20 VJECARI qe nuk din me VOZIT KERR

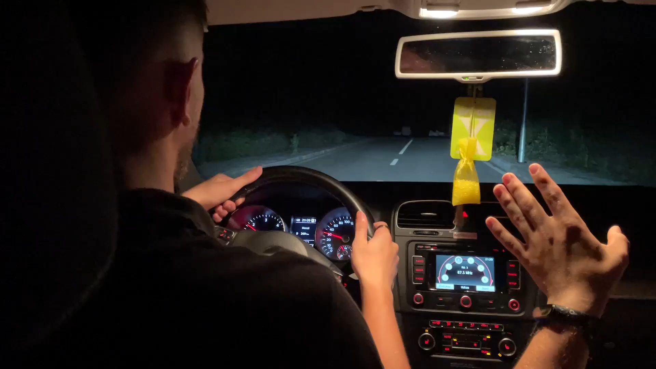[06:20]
Tash, koqit. Koqit, porën. Nes, ka dole. Nes, zet, zet, zet. Porën bje. Se kisht porën bje. Po, aaa! Pse k***in u nalëm? Ule të nalëm bje. E, ka dole, ka dole.